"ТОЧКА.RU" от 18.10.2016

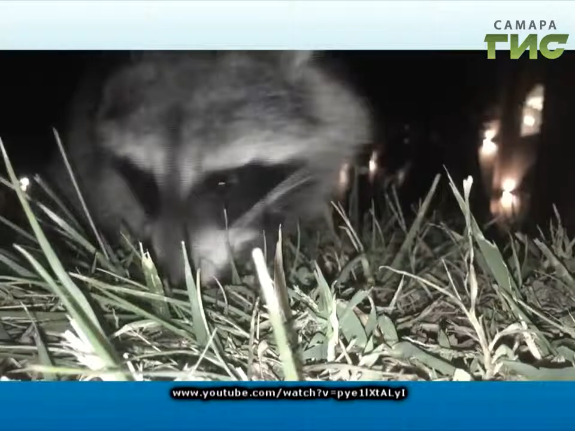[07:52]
Судя по всему, енот вырос у какой-то знаменитости и ненавидит папарацци.